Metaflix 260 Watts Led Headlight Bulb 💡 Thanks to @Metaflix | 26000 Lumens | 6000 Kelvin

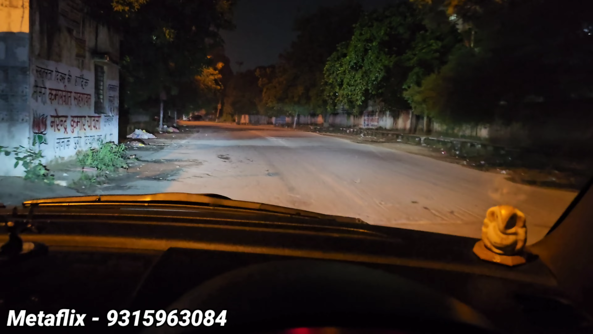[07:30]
रहे है यह आगे lighting व� लग नहीं रहा मतलब इसकी जो light है वो अलगी नज़र आ
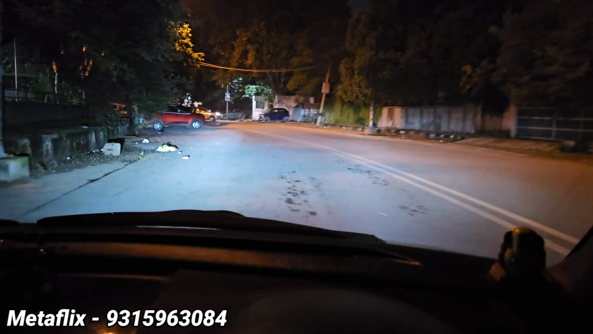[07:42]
रही है हलका सा इसको जो है बीच में आपको बंद भी करके आपको चेक कराता हूं अच्छे से इस वक्त सेफ है इस तरह से यहां पर गाड़ी चलाना को कि यहां पर बिल्कुल भी रश नहीं है left right सब जगा मैं ध्य इसकी जो light की spread है वो
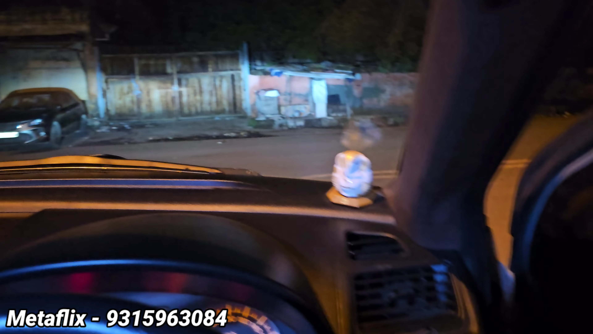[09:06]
on किया है और उसी का spread है यह यह